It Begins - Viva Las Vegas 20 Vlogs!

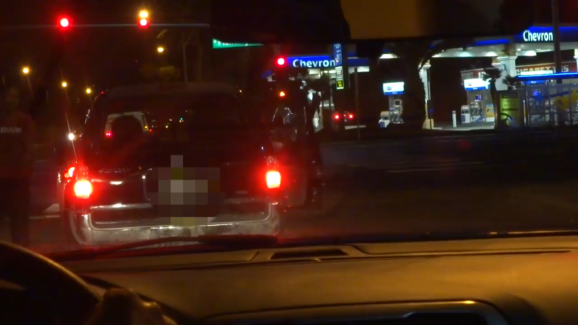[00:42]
Also has a dog. There's another guy in front. There was more than one. I know.